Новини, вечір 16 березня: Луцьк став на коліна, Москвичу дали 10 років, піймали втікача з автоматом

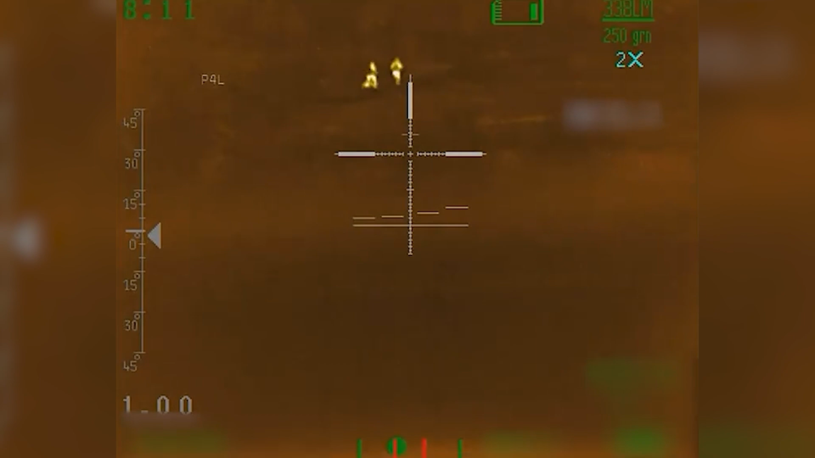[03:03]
Під прикриттям ночі окупанти висунулися в бік українських позицій, але спецпризначенці вчасно вистажили ворога.
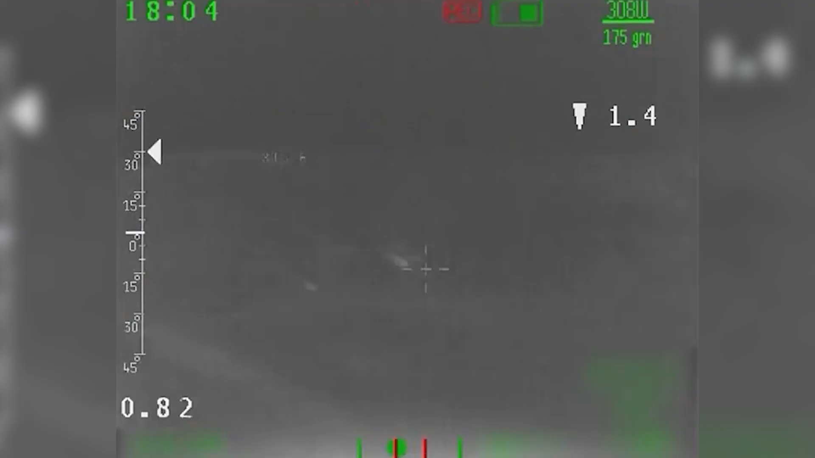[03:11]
Снайперським вогнем вони знищили чотирьох окупантів, ще трьох поранили.